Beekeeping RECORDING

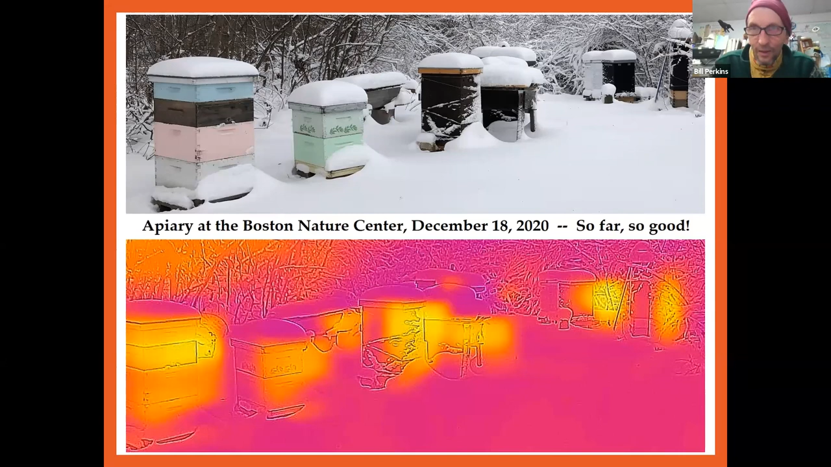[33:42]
the bees were so spread out that beehive died. So I'll never do that again. Just real quickly, take a look at these little dots in the upper left.